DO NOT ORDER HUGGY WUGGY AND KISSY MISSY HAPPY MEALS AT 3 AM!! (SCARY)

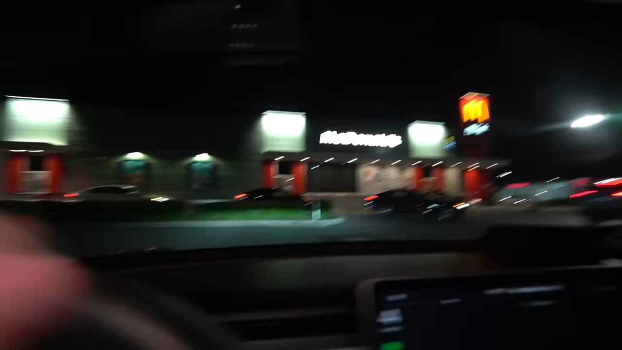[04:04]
Okay, behind McDonald's? What is he talking about behind it? That is a cool...